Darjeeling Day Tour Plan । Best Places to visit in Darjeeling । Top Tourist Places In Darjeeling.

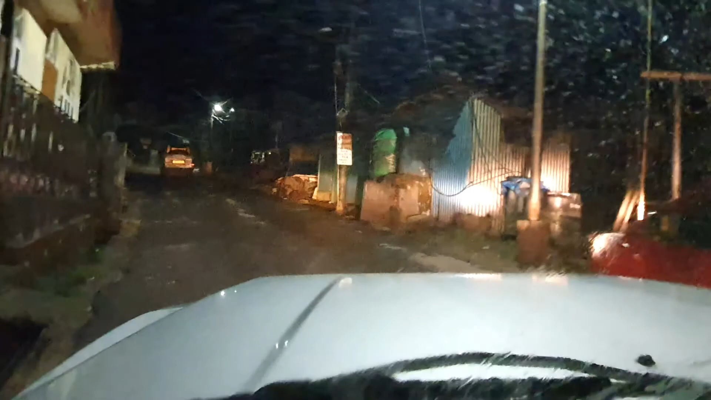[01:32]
আমরা রওনা দিয়ে দিয়েছি, সাথে আরও অনেকজন আছে সামনে গাড়িতে। আমরা 6 জনই কাঞ্চনজঙ্ঘা দেখার উদ্দেশ্যে রওনা দিয়েছি। এখন বাজছে রাত 4:45, গাড়ি অনেক আগেই ছেড়েছে, বাট অনেক অন্ধকার ছিল তাই আপনাদেরকে কিছু দেখাতে পারছিলাম না।
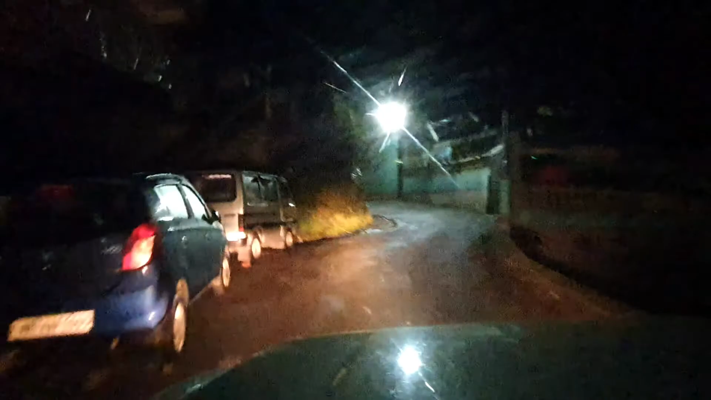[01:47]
আস্তে আস্তে আমরা পাহাড়ের দিকে উঠছি।